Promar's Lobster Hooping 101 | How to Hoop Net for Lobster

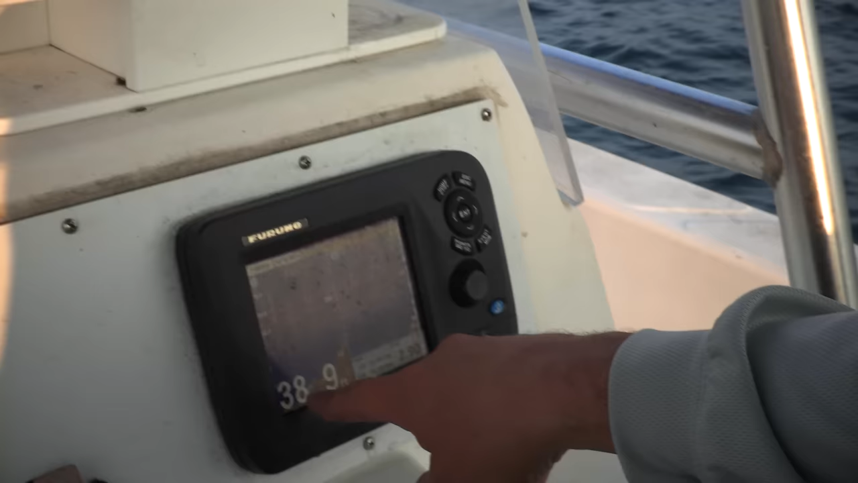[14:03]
See, we have a valley, and then we have a mountain right here.
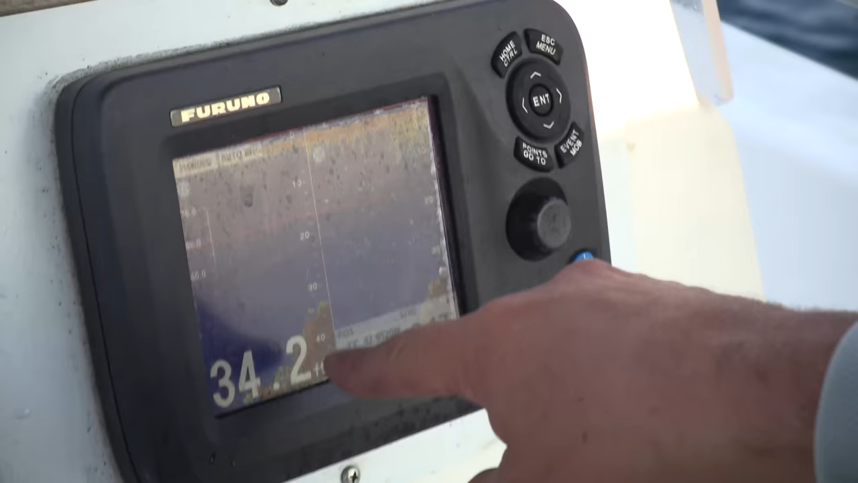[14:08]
This is exactly what you want to see and exactly what you're looking for on your fish finder. You see these mountains right here?
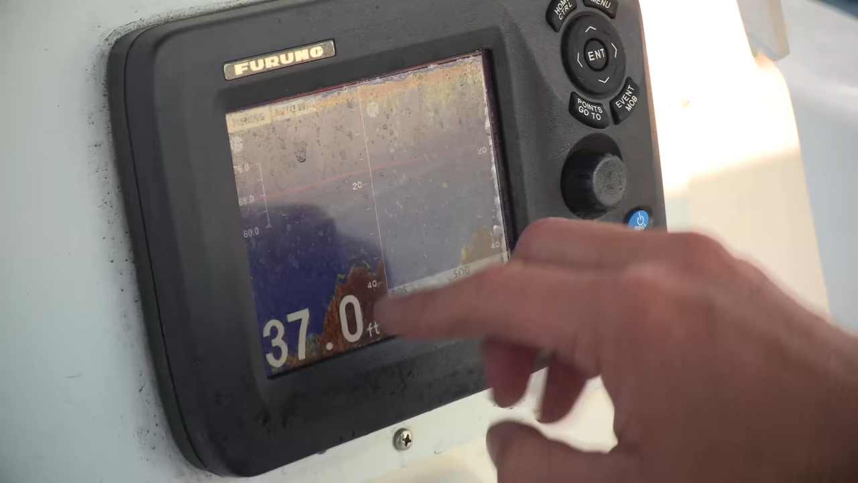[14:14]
On screen: depth 37.0 ft
You see these little crevices right here, right in the middle? Where it kind of comes down.
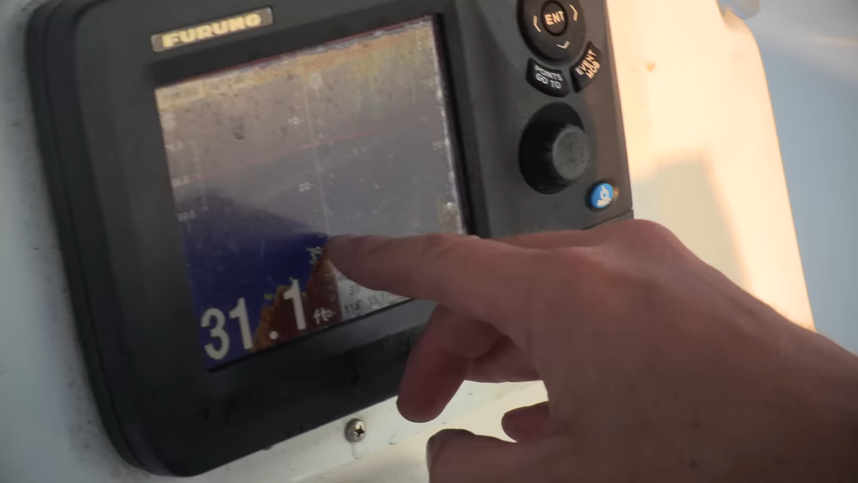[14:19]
On screen: depth 31.1 ft
It's a peak and a peak and then a valley. If you can, by any means, you want to drop your hoop net right between that spot right there.
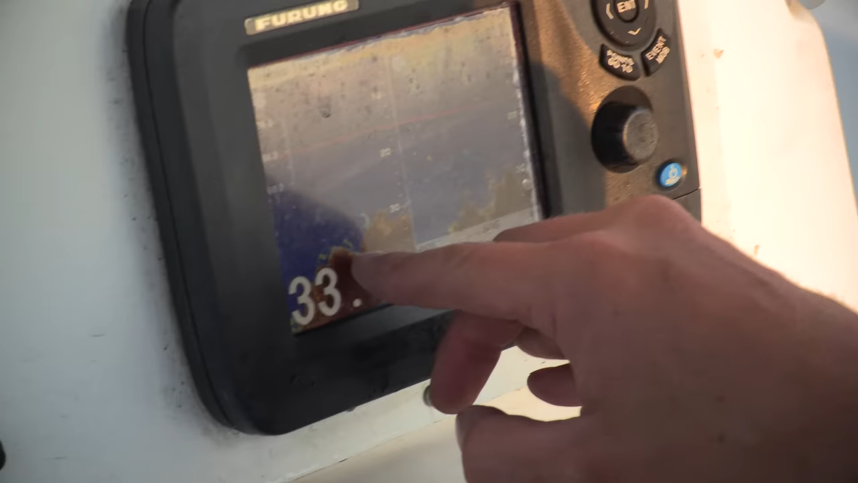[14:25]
And that's going to be a feeding frenzy for those lobsters.